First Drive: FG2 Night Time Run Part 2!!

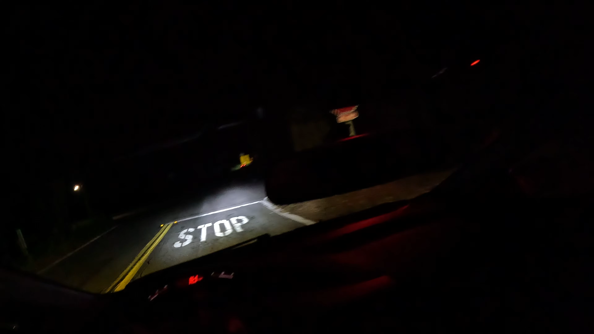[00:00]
Okay, here we are at the four-way stop. I'm gonna go downhill. I'm not gonna turn back around, that's fine. So let's downhill run, home. Here we go.
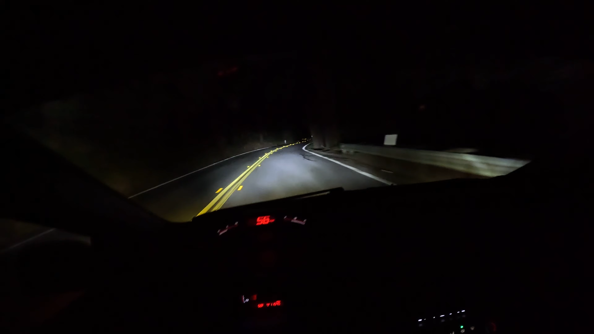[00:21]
God, this car is so good.